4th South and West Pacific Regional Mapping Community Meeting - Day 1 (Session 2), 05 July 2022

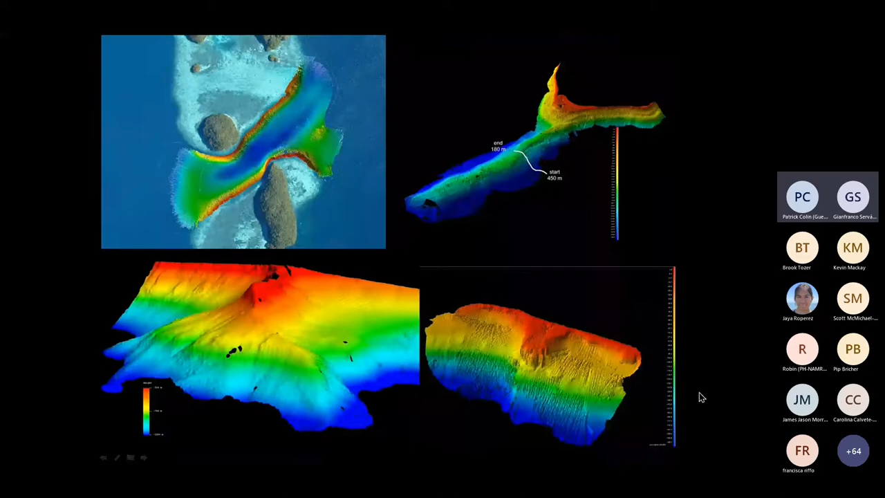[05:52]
And this is a few other examples of some detailed maps of certain areas along the outer slope and inner areas. So we've finished the outer reef slope, and we are now through a new grant focusing on completing the lagoon and inshore areas of the main Palau Reef Island group.
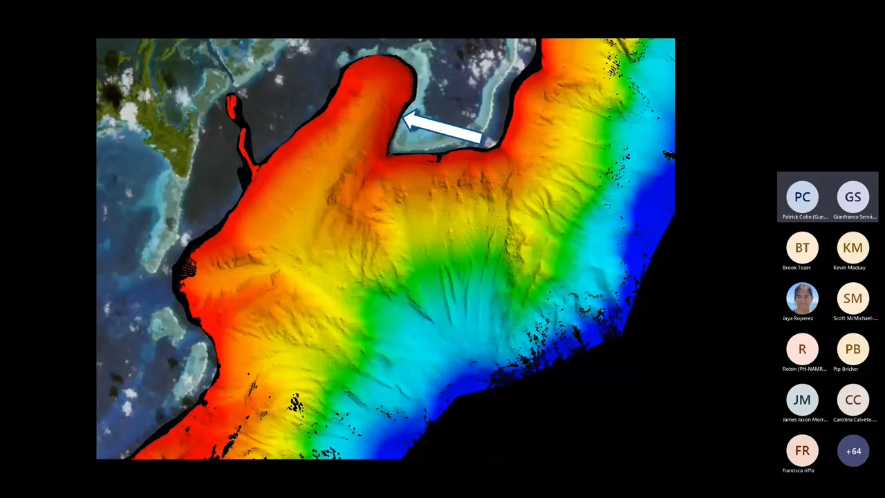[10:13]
this is area here, it's on the east side of Palau. The area points to a slope where we have a vertical array of temperature logger instruments. These have been in use since at the site since 1999. We now have a 23-year record every 30 minutes at all these depths of water temperature. It's opened up a whole world of new oceanographic questions about internal waves and global climate issues.
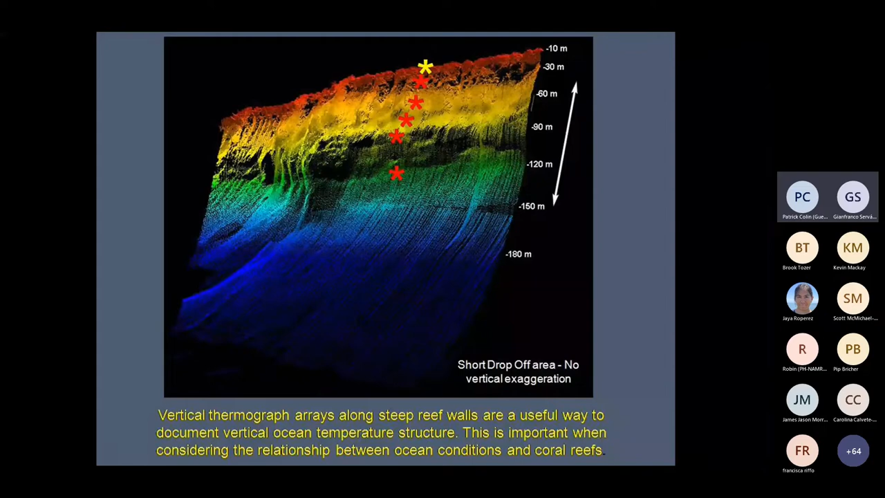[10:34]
Now, we have had a couple of studies using virtual bathymetry,
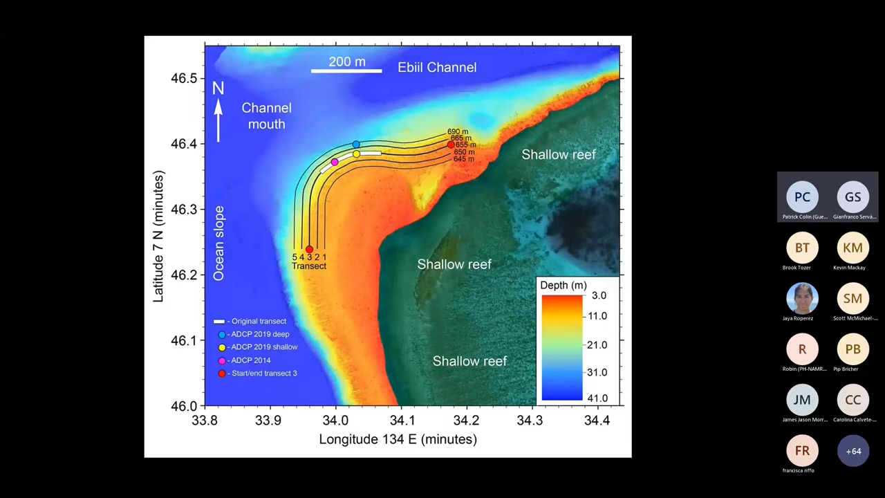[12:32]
This gives us, of course, great information about the rugosity and characteristics of the communities on these bottoms. Another example, this is the what we call the West Channel.
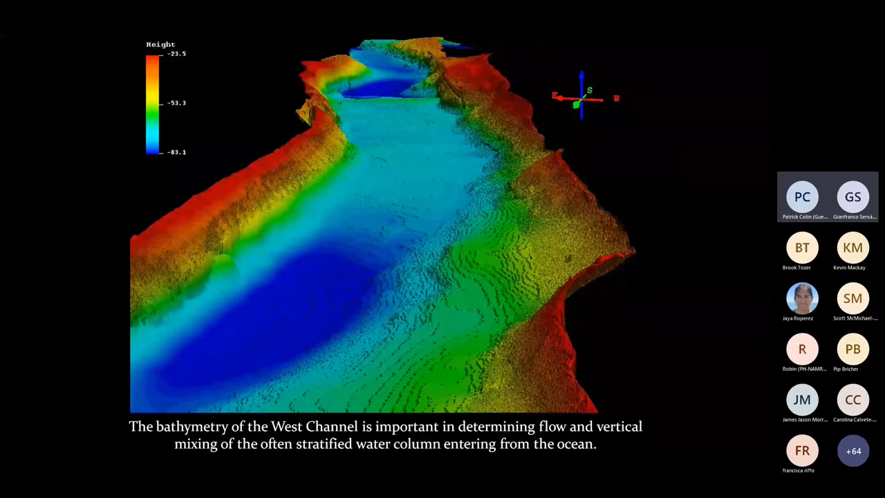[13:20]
and the current speeds going in and out. Here's the feature in a vertical view. In an area like Palau, because the water, it's warm, it's clear,
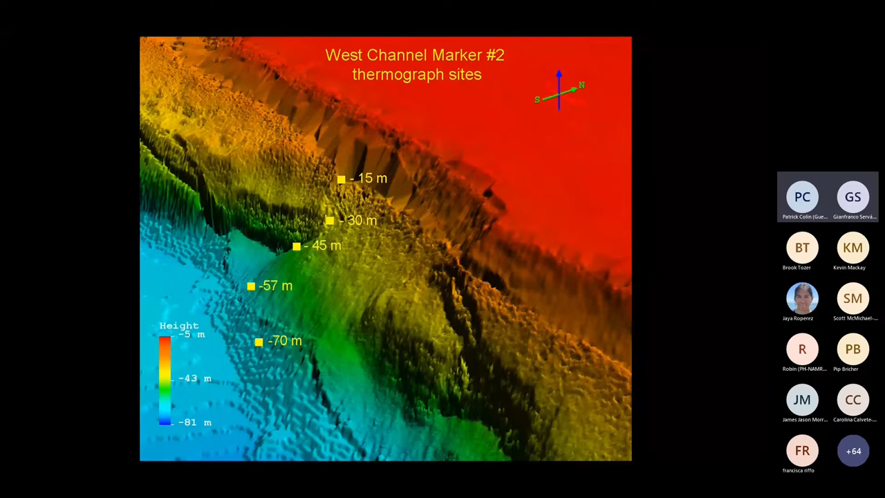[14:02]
We get incredible mixing, particularly of stratified ocean water columns coming in. Now we've done, there have been a few fiber optic cable mapping efforts done.
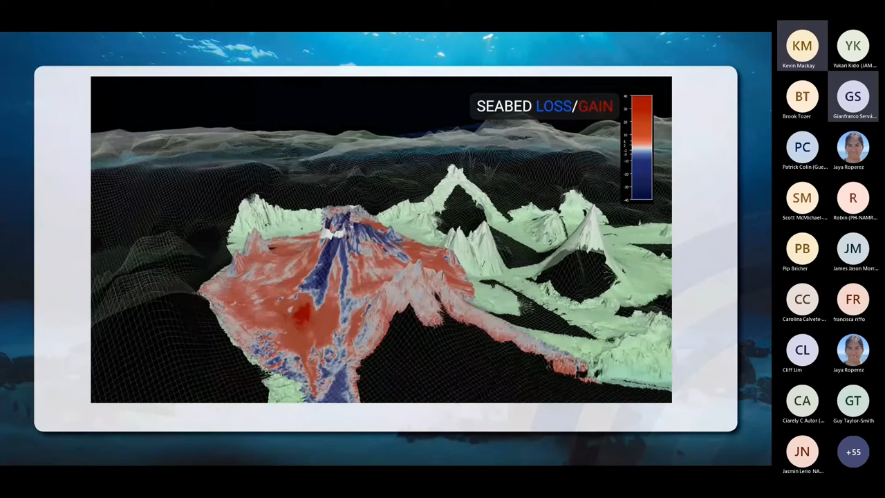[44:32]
we allowed us to subtract the seafloor height, the bathymetry from the Tangaroa, from the Fowl core data and generate a difference map. That is, let's highlight the areas where seafloor has been eroded away and seafloor has been added.
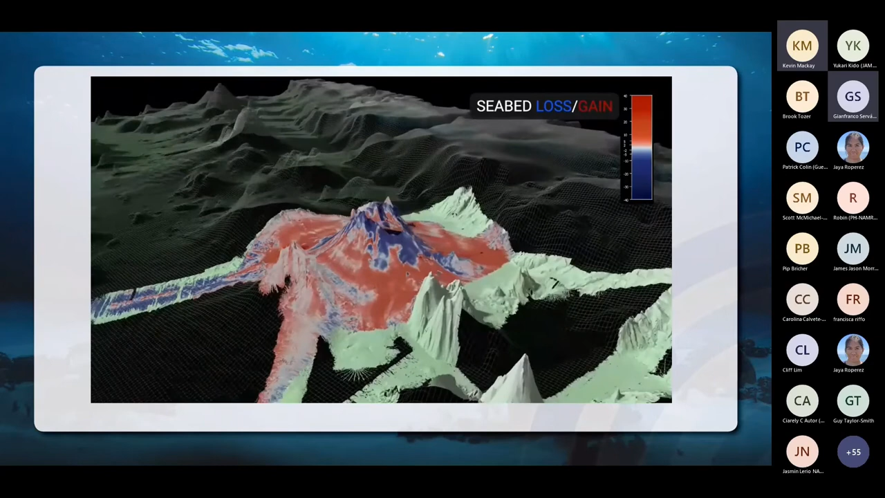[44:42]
And this seafloor map shows in the blue is places where seafloor has been removed by the eruption,
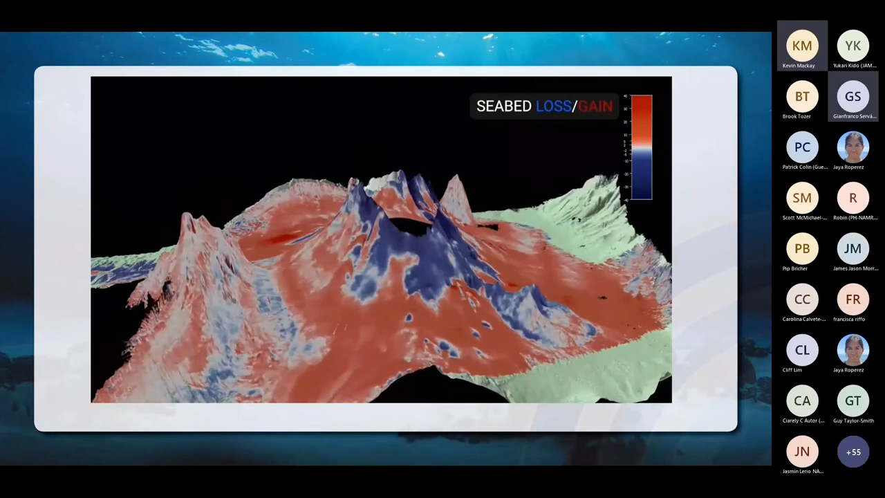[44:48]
and in red is where seafloor is being added.
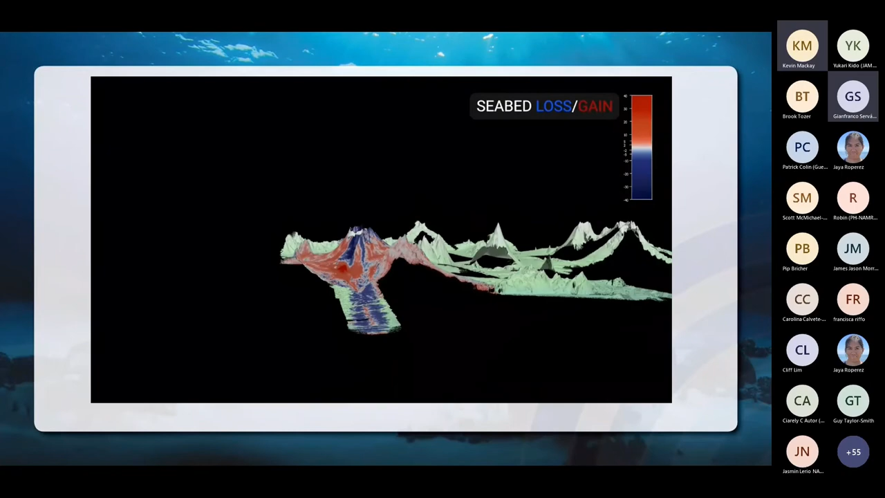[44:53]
And when we calculate the sums of the differences between the Faucor data and the Tongaroa data, the volumes of material involved are staggering. In terms of the blue, in terms of the area removed,
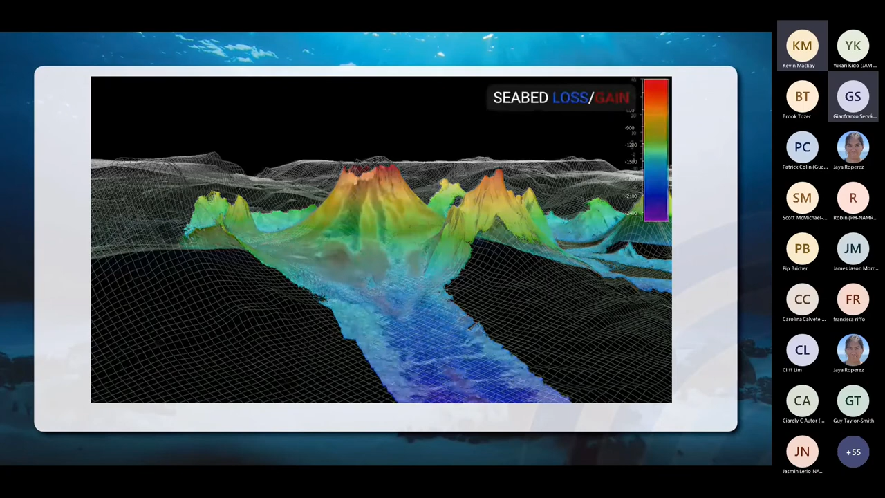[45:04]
we're seeing up to 3 cubic kilometers of material has been eroded away because of the eruption.